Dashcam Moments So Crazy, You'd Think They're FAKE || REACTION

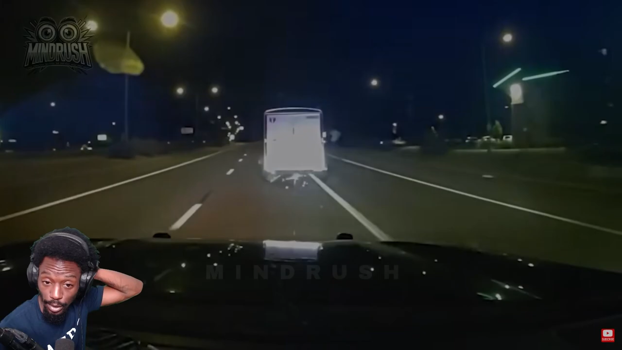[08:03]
That was just a log, September I think. September 4th, 2024, Littleton, Colorado, just after 2:30 a.m., and things are already getting wild.
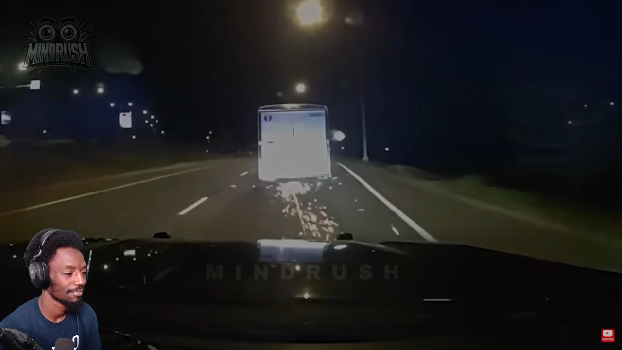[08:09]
What's going on here? Dang. 5-3-2, they just lost the trailer.
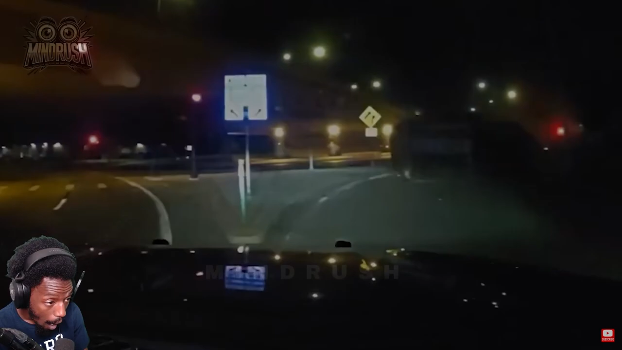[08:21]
Douglas County deputies roll up to a salvage yard after reports of a burglary in progress. Enter 29-year-old Brenton Zeiler, who isn't going down quietly. Zeiler's driving a stolen Toyota Tundra and thinks he's in Grand Theft Auto. Yeah, that truck messed up. Dang, still driving though.
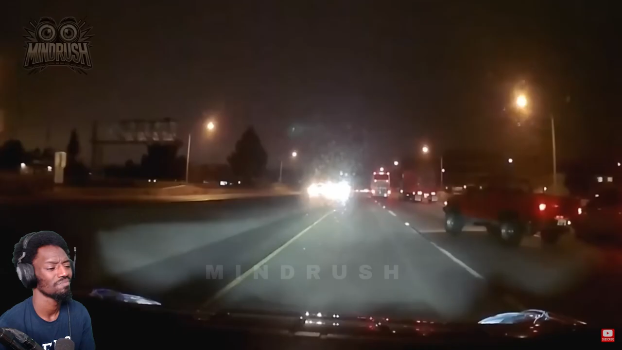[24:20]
He swerved right, yanked the wheel left, and bam, straight into the concrete barricade. By some miracle, he walked away with barely a scratch. That's great. That bulky pickup?
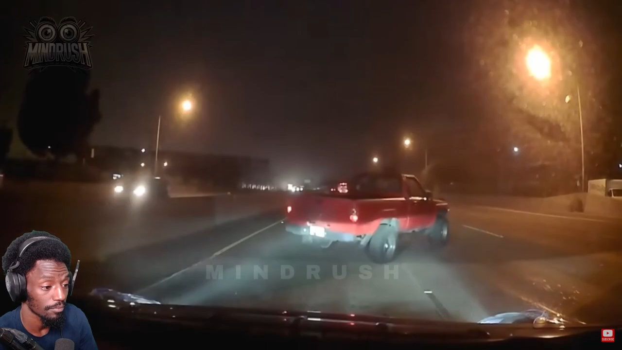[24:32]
Probably the only reason he's not in worse shape. Sometimes driving a tank on wheels has its perks. Oh, look at that gasoline.